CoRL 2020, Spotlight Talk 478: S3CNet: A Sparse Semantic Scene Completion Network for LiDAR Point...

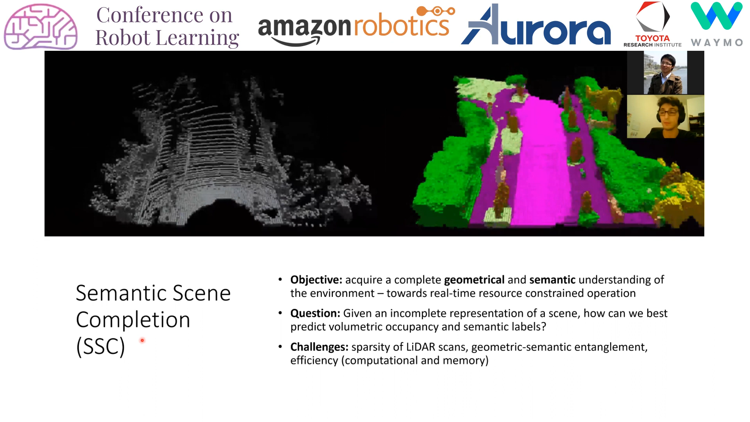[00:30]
That is to jointly predict the volumetric occupancy and class category labels. We aim to do this from a single ladder scan. Challenges include dealing with sparsity of ladder scans, how to best capture the dependencies between geometric and semantic information,
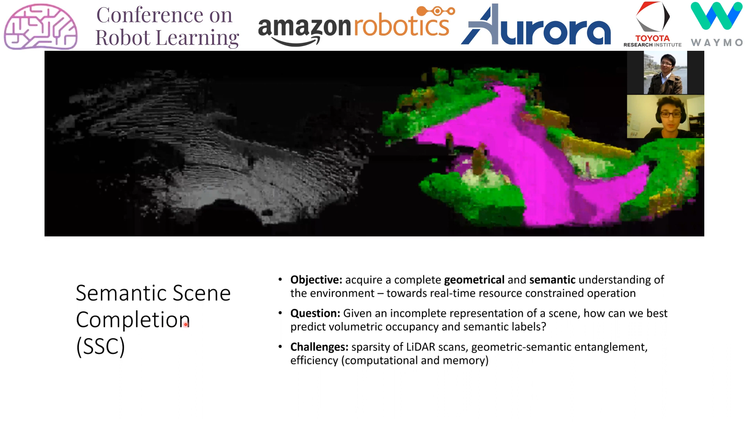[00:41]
and how to propose an efficient solution in terms of both computation and memory. In this work, we aim to move a step closer towards real-time resource constrained operation.
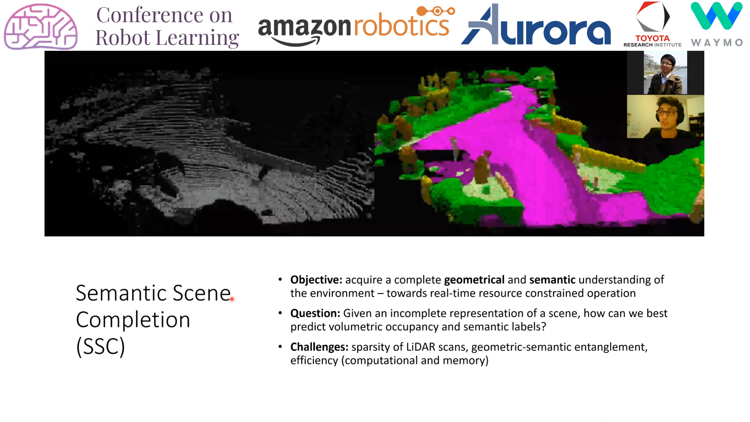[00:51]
Moderate approaches typically feature end-to-end setups and train a deep 3D component to complete the scene from a depth image.
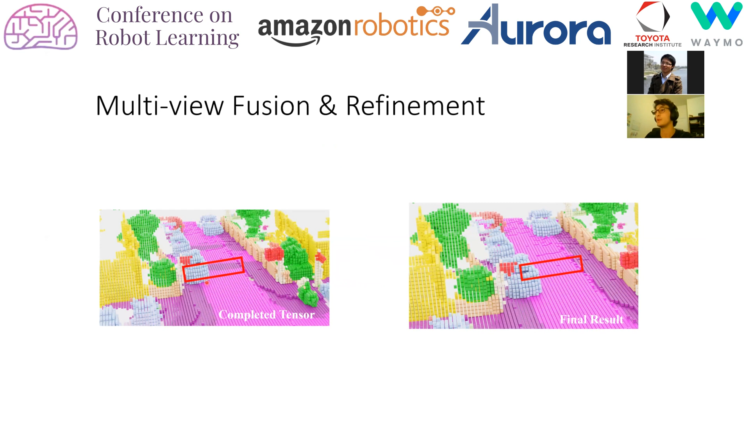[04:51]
As we can see in this example, the spatial propagation network has refined the semantic labels of inconsistent regions in the original tensor. We also propose a loss function that is better suited for the task of semantic scene completion.